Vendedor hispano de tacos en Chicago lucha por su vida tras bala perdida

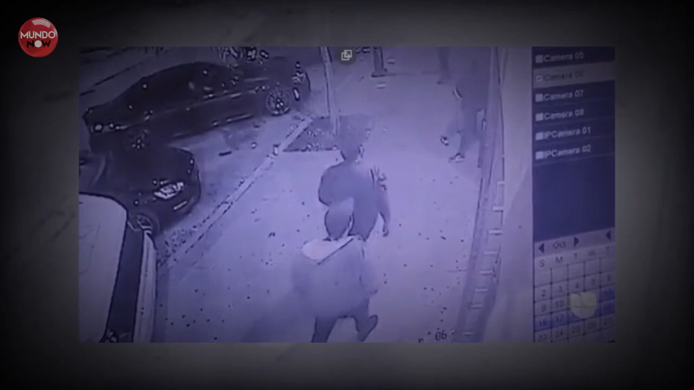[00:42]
Dos de ellos estaban siendo detenidos por otros hombres como tratando de evitar que ambos se pelearan. Luego la situación se torna violenta y las otras personas intervienen.